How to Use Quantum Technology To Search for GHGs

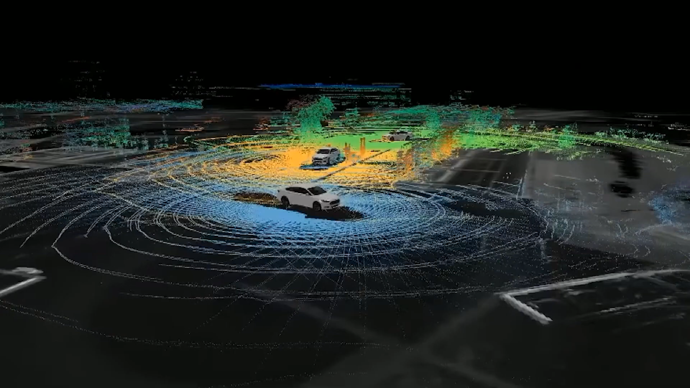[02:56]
They measure things around them by shooting a laser beam at it millions
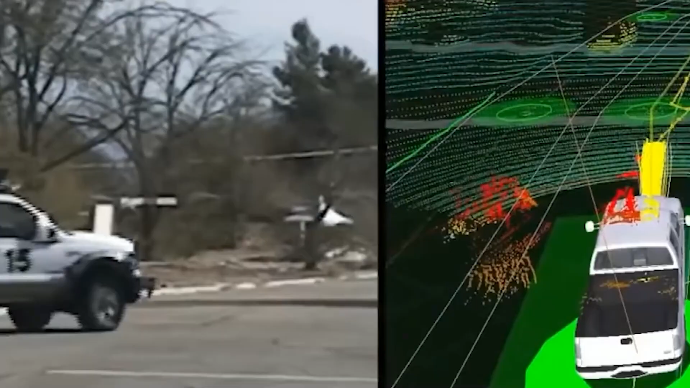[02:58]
of times a second so that they can avoid obstacles.